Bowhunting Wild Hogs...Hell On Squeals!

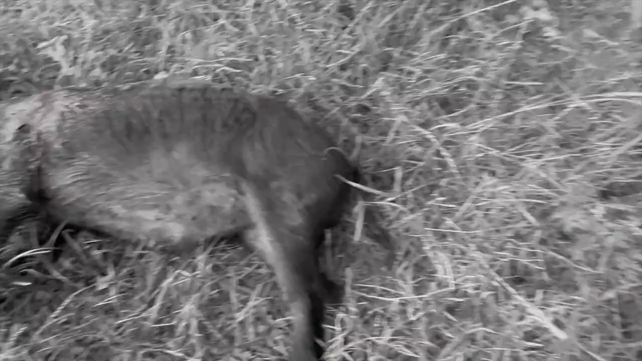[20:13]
Let's see if I can't find pig number two. Well, I found two out of three.
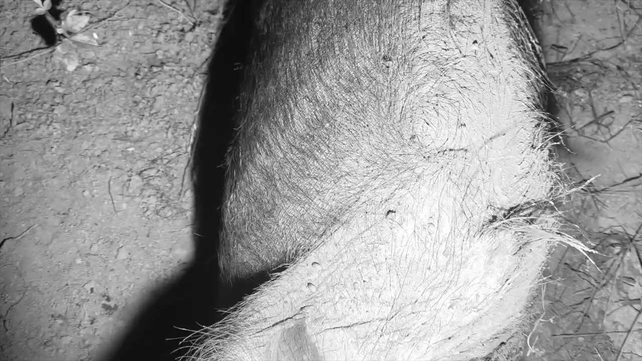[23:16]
Ooh, yeah, we got lung hanging out.
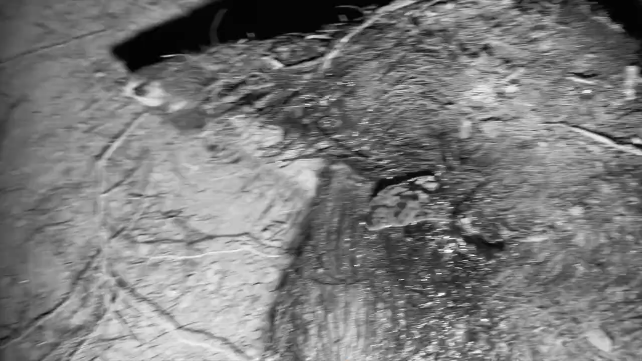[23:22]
So that broadhead did a number. But that's where you wanna hit them. Low armpit, right by the elbow.
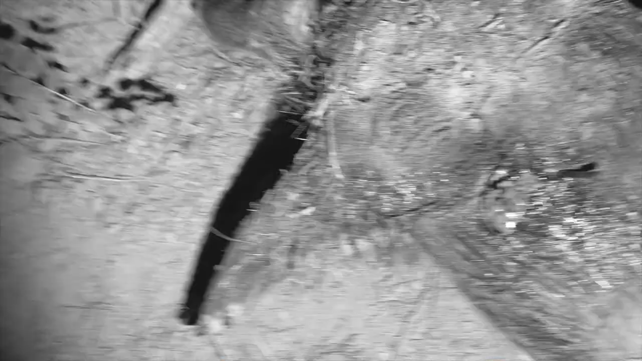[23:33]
His elbow's right here. This is the area.
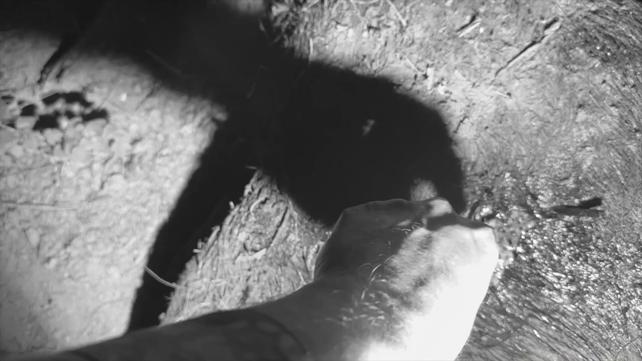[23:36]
If you heart punch them, they're not gonna go far.
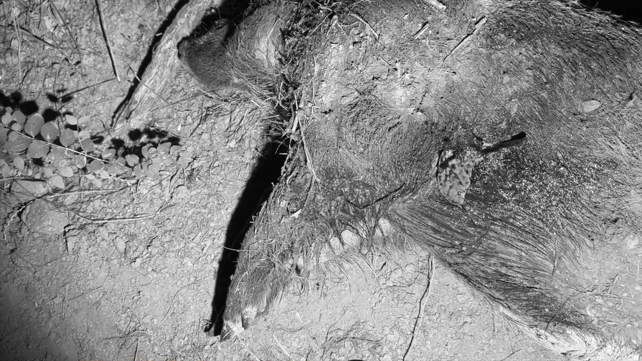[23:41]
And that's exactly what happened to him. He got hit lung and heart.
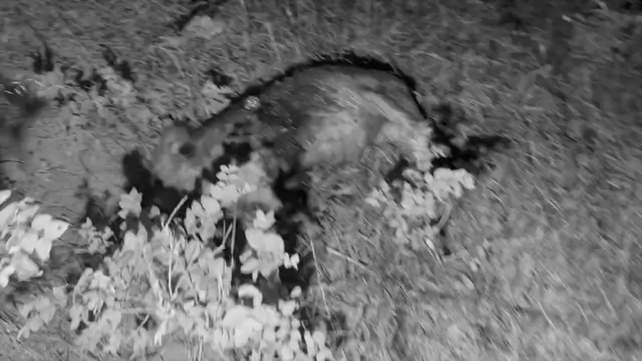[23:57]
This pig was hit with the iron wheel. Double lung.
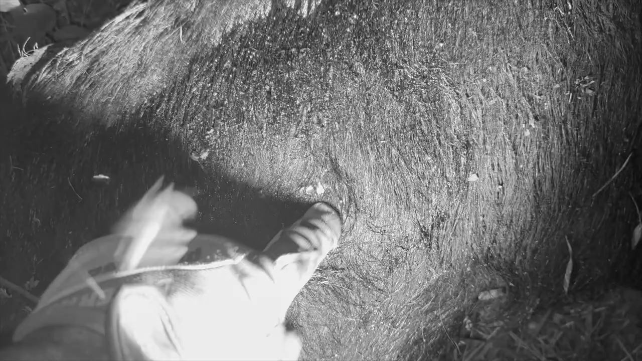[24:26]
So a little higher than that other pig.
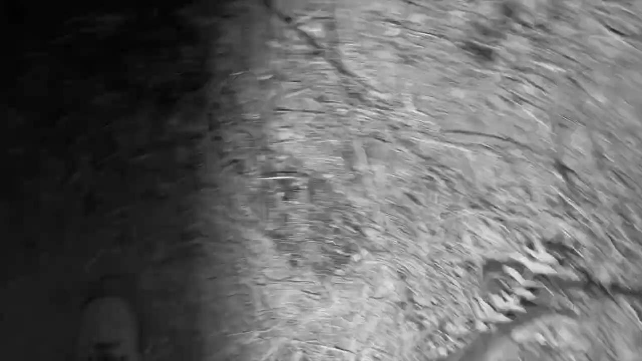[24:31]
Personally, I prefer to hit them lower here.
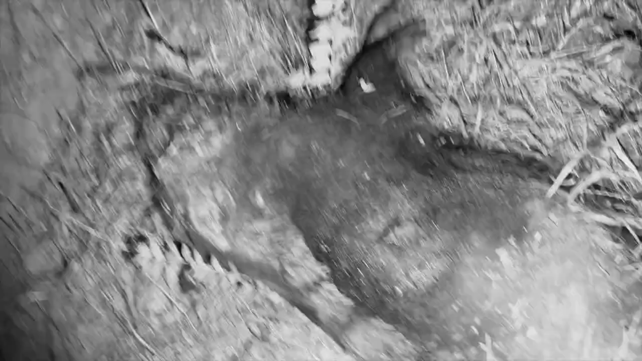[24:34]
But that one did the job. Well, I probably don't need to tell you just how good this evening was.